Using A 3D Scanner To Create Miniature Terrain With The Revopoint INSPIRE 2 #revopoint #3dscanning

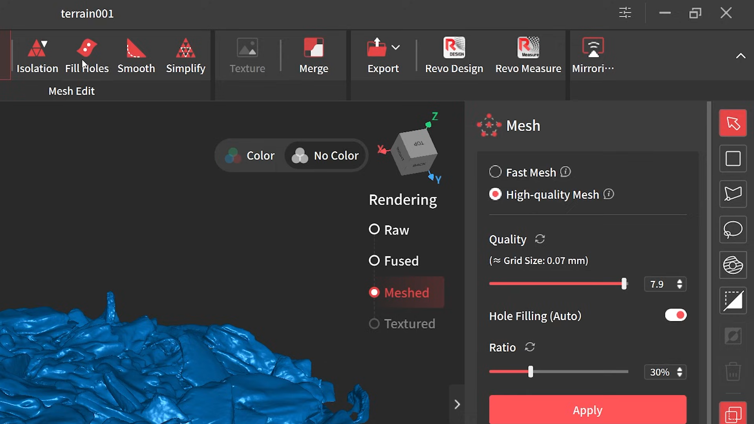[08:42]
And again we need to select the curved and then we can hit the detect button.
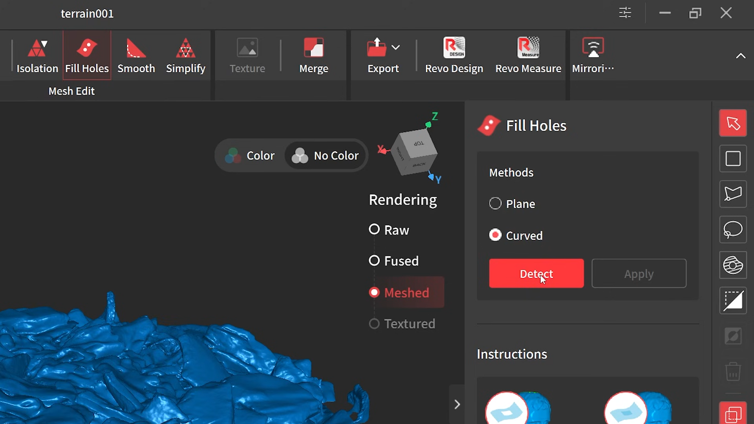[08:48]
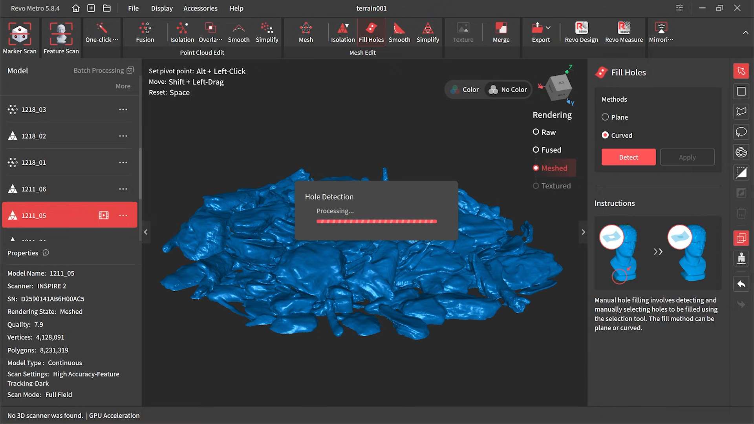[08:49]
And it does a great job of finding all those little holes there.
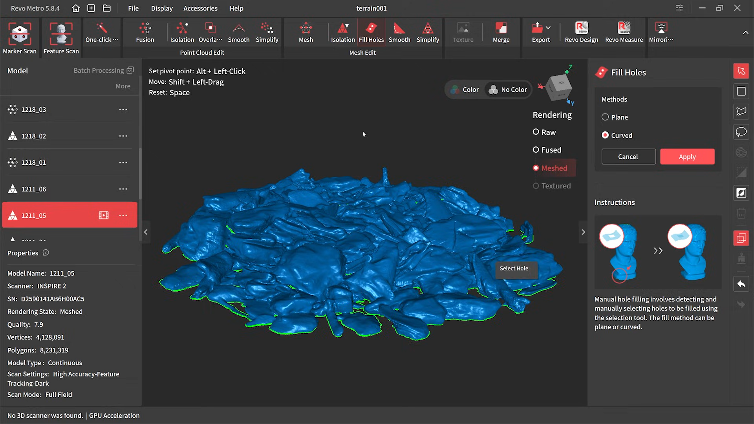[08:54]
But this time to select them what I'm going to do is I'm going to flip it upside down.
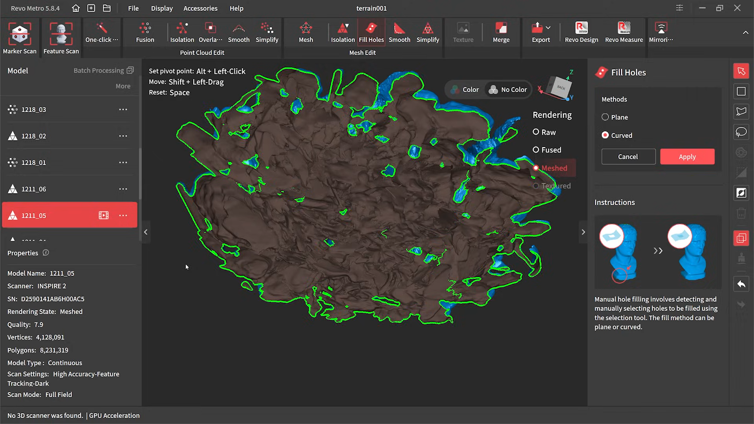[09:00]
Because it gives us a much better view of where all the holes are. Then it's a matter of going through all the green areas and clicking them until they turn red. And then we know everything is selected.
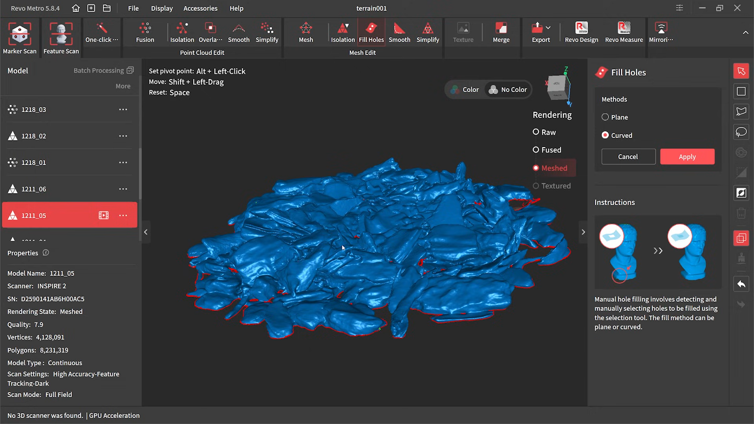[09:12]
And then if we're happy with that we haven't missed anything we can hit apply and it sorts itself out. And that is looking really good but we haven't quite finished.
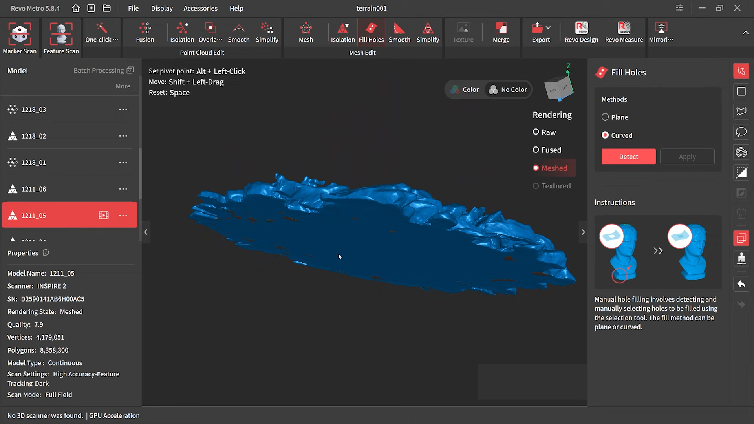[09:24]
What we need to do is export the model as a .stl file because I want to use a piece of software to create the rest of this space.